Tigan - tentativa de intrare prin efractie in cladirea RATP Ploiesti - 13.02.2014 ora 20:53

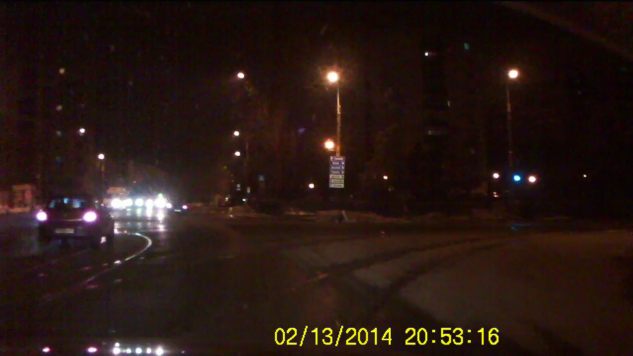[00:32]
Ce putem mire, așa în față. Da, păi vorbim aici, la aia, momir. Deci că ce momir? Ce, cu cine vorbesc, vedea? Da. Da, mi-am trecut de semafor. Mi-a dat drumul la scaune, la 1.50. Cauzească fundul.
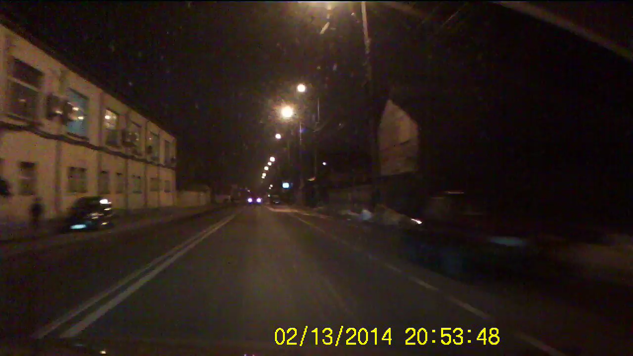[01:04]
Vrea să intre acolo? Nu știu ce vrea să facă. Hă? Și eu pe ce vrea să facă? E unul la un geam aici, la... La RATP. La RATP, aici, nu știu. Da, nu mă.
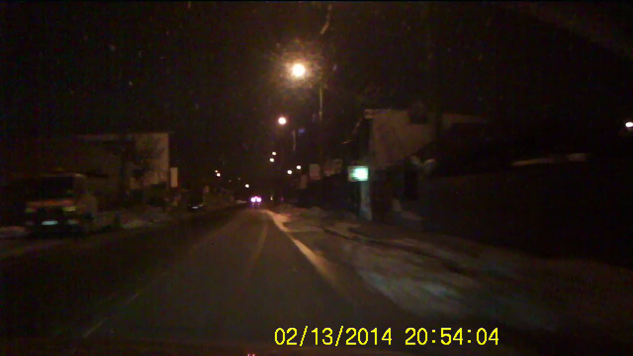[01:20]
Da. Da. Era geamul crăpat. Unde s-a dus-o? Și că Andrei, unde s-a dus-o? După bani. După aici, mă rog, da, niște aici, mă rog, mă rog, mă rog, mă rog, știa de aici, știa. Niște umbră numai. Că ăștia sunt răi. Și da. Bă, ia la mașină. Păi și coleg de-al lui, după la loc, tot acolo, în centru, tot așa,